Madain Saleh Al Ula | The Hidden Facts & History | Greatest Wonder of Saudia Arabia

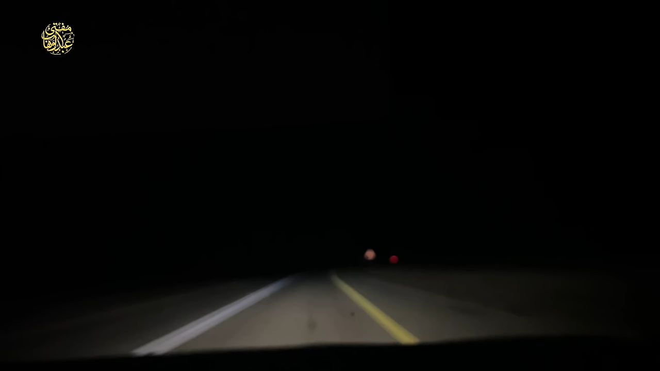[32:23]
और ये हाल है कि बस चले चले जा रहे हैं, चले चले जा रहे हैं। अल्लाह खैर करे।